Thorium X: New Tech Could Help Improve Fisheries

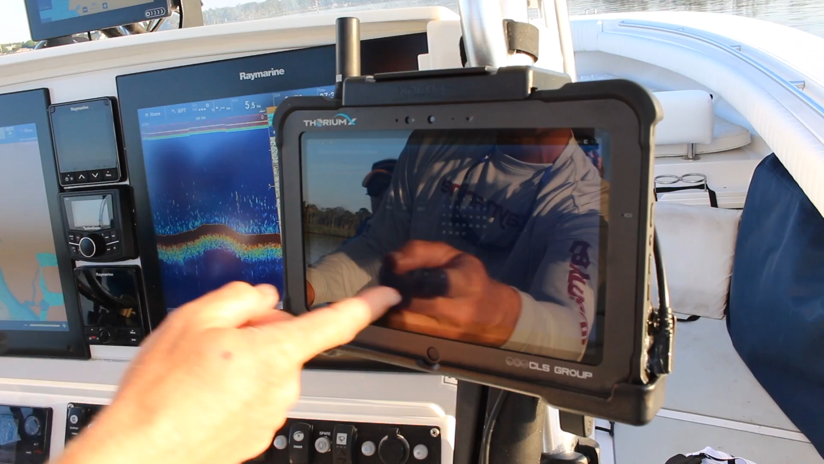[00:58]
We're leaving at 734 in the morning, which on the Raymarine screens up here you can see 734.
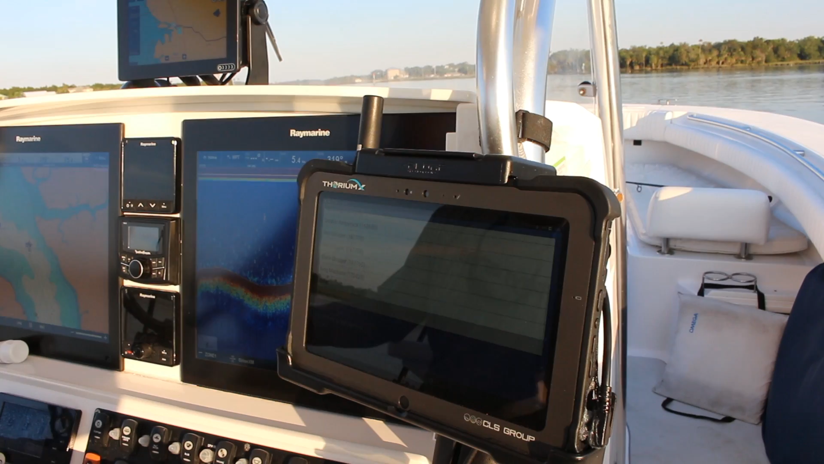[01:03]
Primary target species. We're going to have gag grouper on there. A secondary species. Let's go with red snapper because I'm feeling pretty confident we're going to catch them.